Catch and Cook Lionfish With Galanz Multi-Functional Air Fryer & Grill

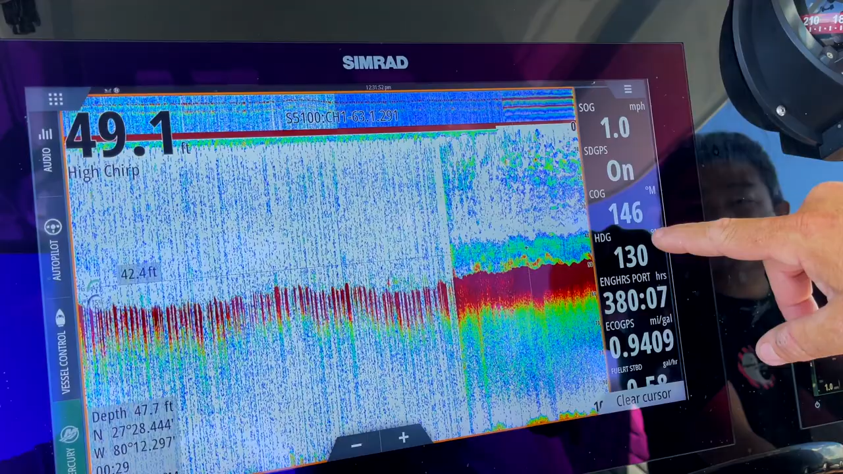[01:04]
We don't know what kind of fish, of course, right? What's your best guess? Um, some kind of snappers.